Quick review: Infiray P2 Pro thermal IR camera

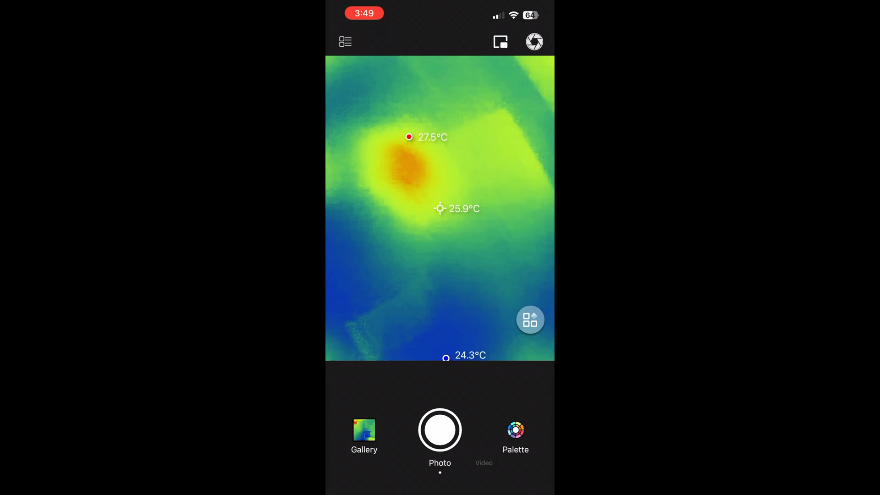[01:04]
On screen: spot 25.9°C, max 27.5°C, min 24.3°C
without this little macro lens on it and it's it's pretty
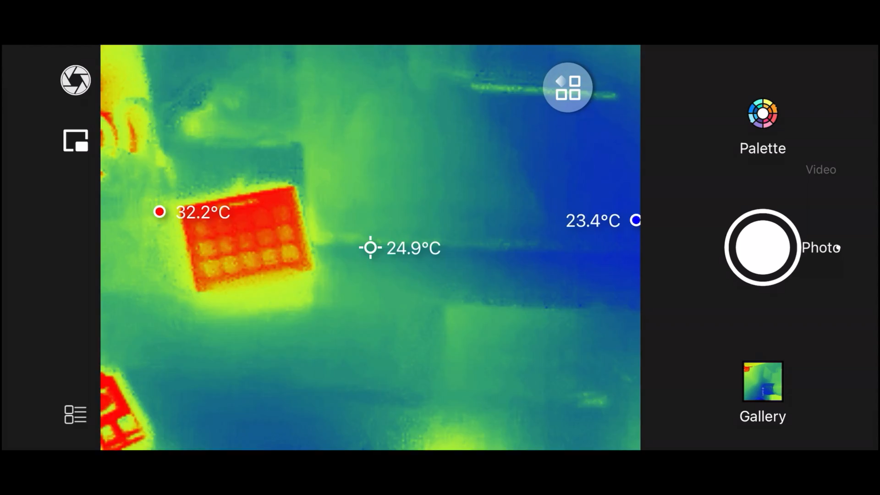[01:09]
On screen: spot 24.9°C, max 32.2°C, min 23.4°C
darn good um you know i don't have any professional temperature calibration things but it's pretty
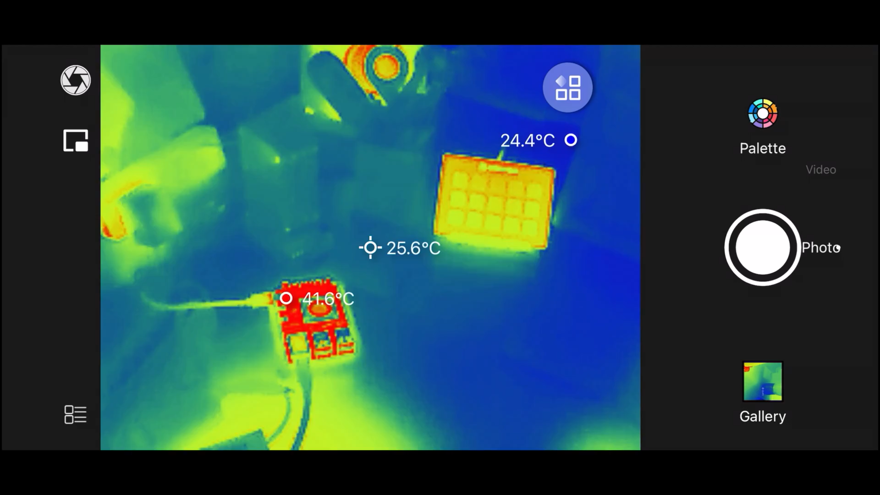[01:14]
On screen: spot 25.6°C
close within a degree or two celsius of everything i've i've known the temperature of and
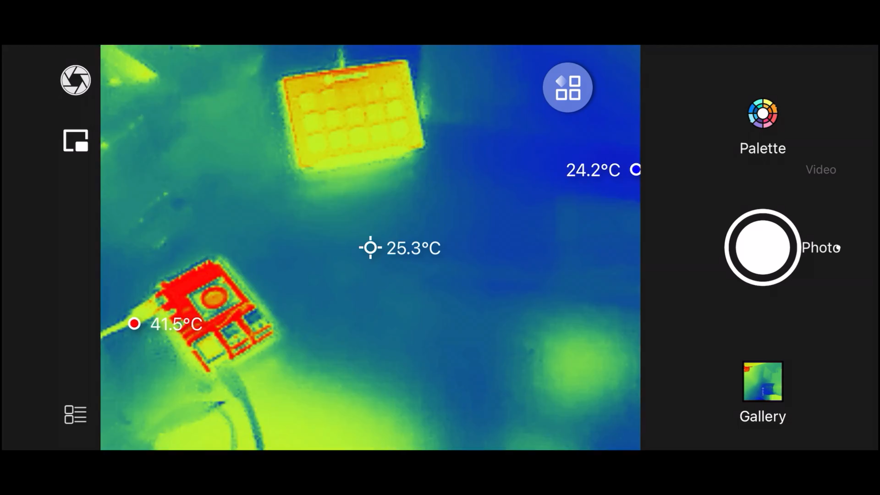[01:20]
On screen: spot 25.3°C, max 41.5°C
you can see i have a raspberry pi 5 running here and it gives you the normal kind of controls for
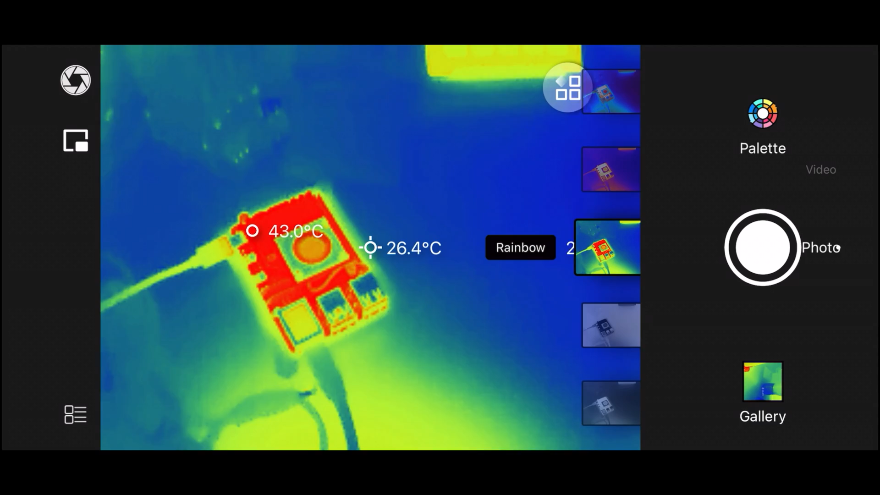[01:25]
On screen: spot 26.4°C
what kind of color palettes it has uh red i think well this is like white
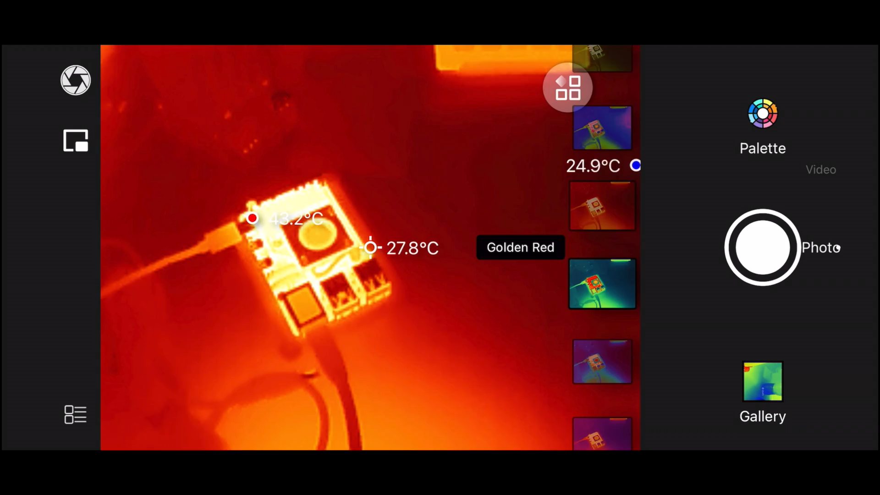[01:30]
hot um all these different color palettes this one might be black hot
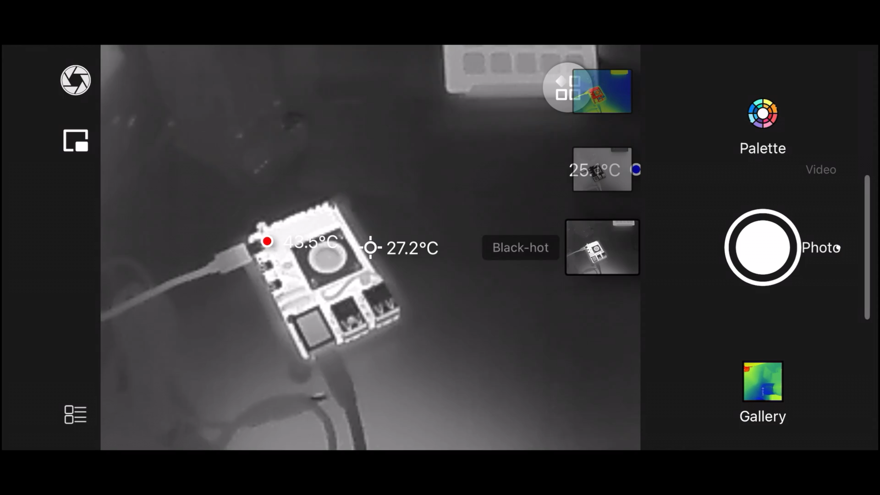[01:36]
On screen: spot 27.2°C
and then white hot uh and if you look around the the temperature gradient is pretty good on it
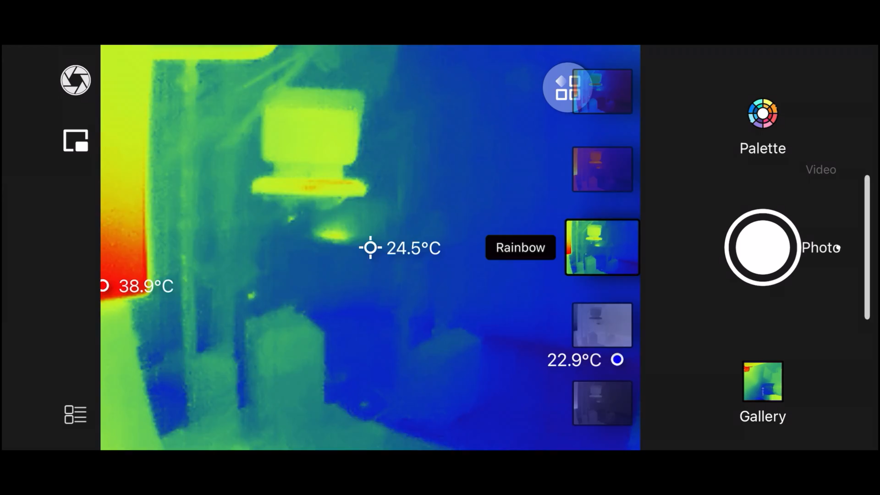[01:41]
On screen: spot 24.5°C
if i look at different parts of my uh studio i can see over there there's the part of my
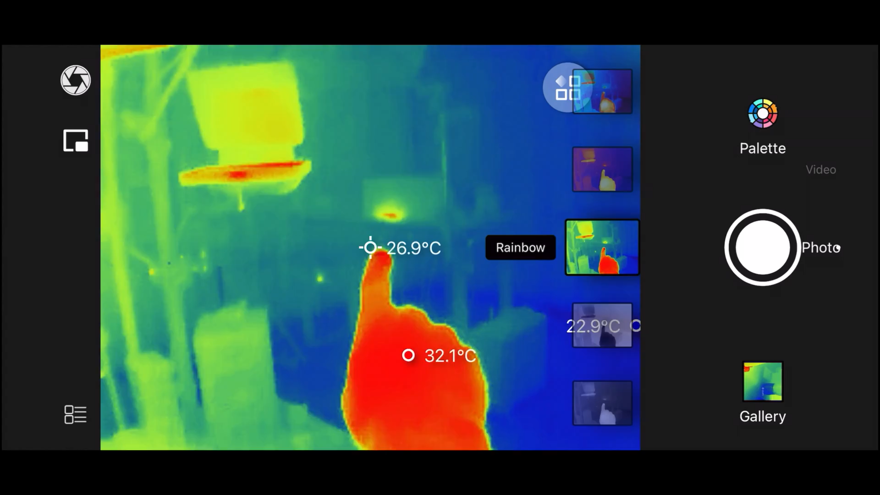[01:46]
On screen: spot 26.9°C
desk underneath where the controls are these are both standing desks and you can see this one is a little hot there and
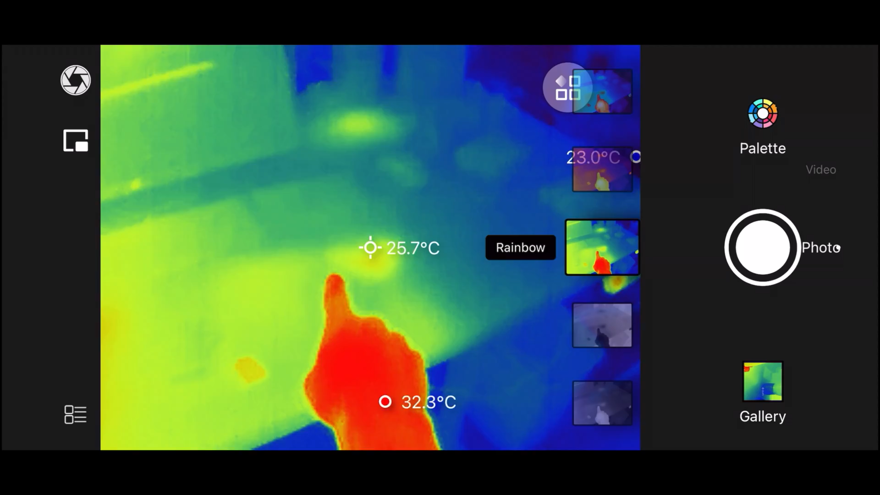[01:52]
On screen: spot 25.7°C
this is hot where i hold my hand when i'm using the track pad
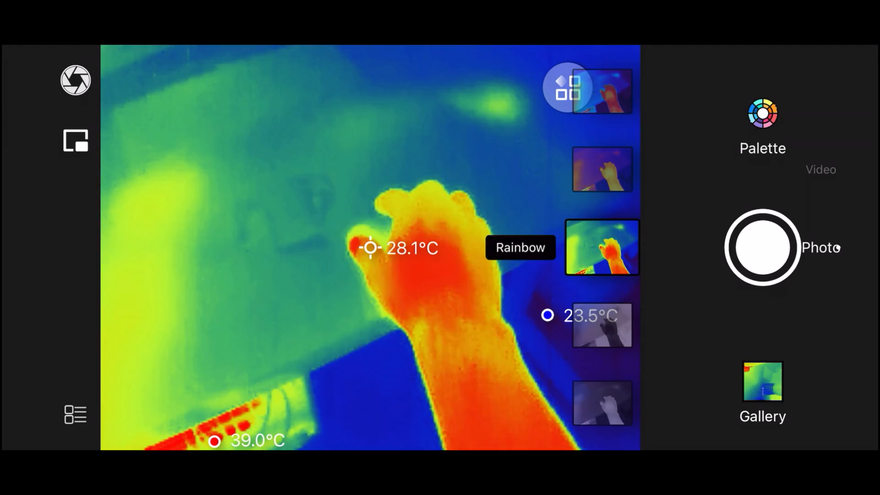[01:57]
On screen: spot 28.1°C, max 39.0°C
and this is a little warm because i was touching it and it's even if i put my hand down it's pretty sensitive so
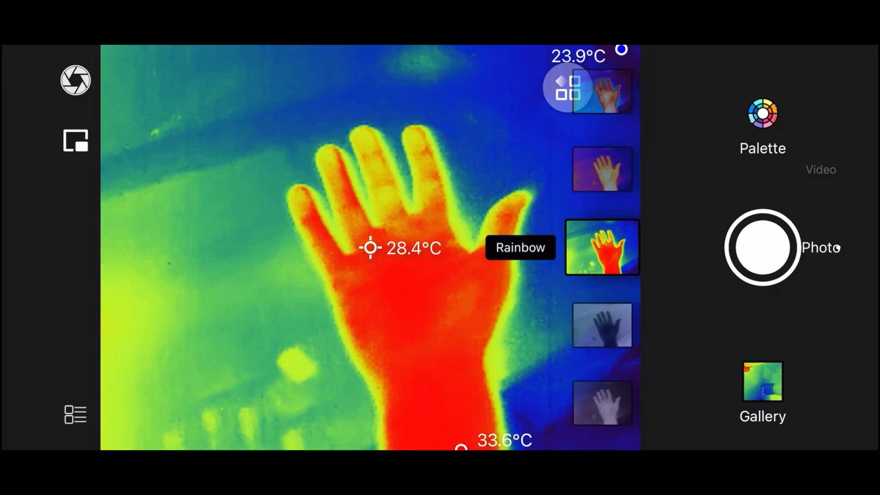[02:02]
On screen: spot 28.4°C
pretty good in terms of of the thermals and the frame rate is the other reason i like this a lot it's i think 25 hertz you'll have to look at the specs online but
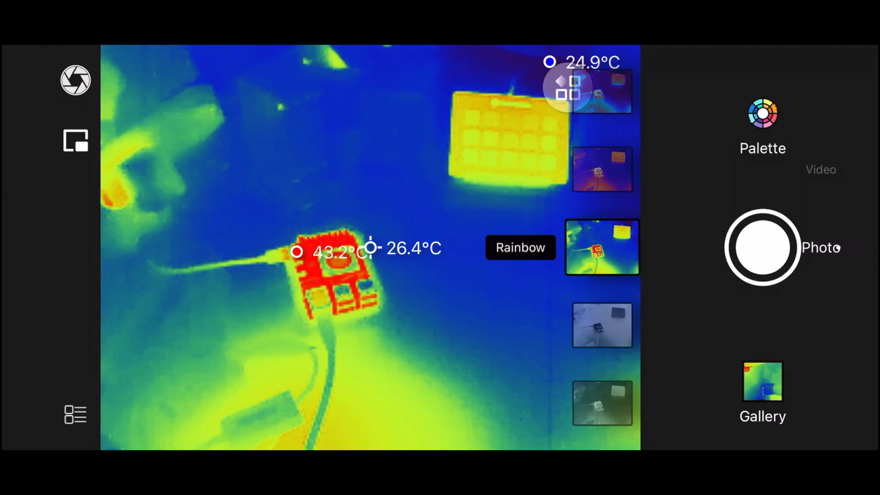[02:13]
On screen: spot 26.4°C, max 43.2°C, min 24.9°C
it's pretty good the the main reason i wanted to test this one though is if you get in really close you can see
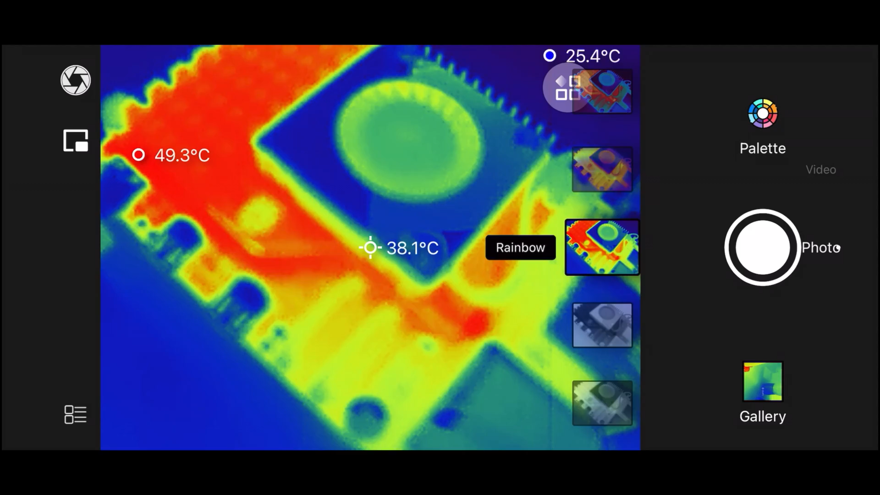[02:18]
On screen: spot 38.1°C, max 49.3°C, min 25.4°C
things get a little blurry and uh that's not helpful when you're trying to see an individual circuit that's bad so if i pop this